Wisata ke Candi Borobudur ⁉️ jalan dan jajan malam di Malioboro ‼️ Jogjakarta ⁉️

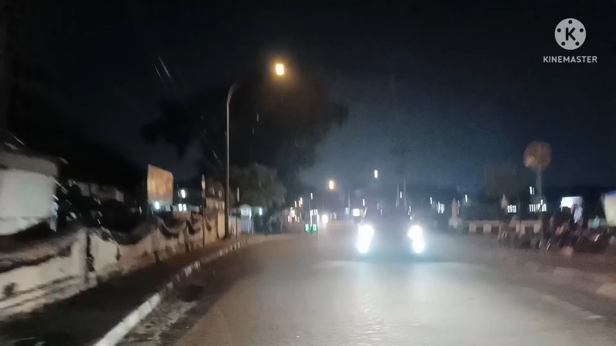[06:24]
nah ini depan sebelah kanan itu adalah area alun-alun utara ya teman-teman ya bukan alun-alun selatan ya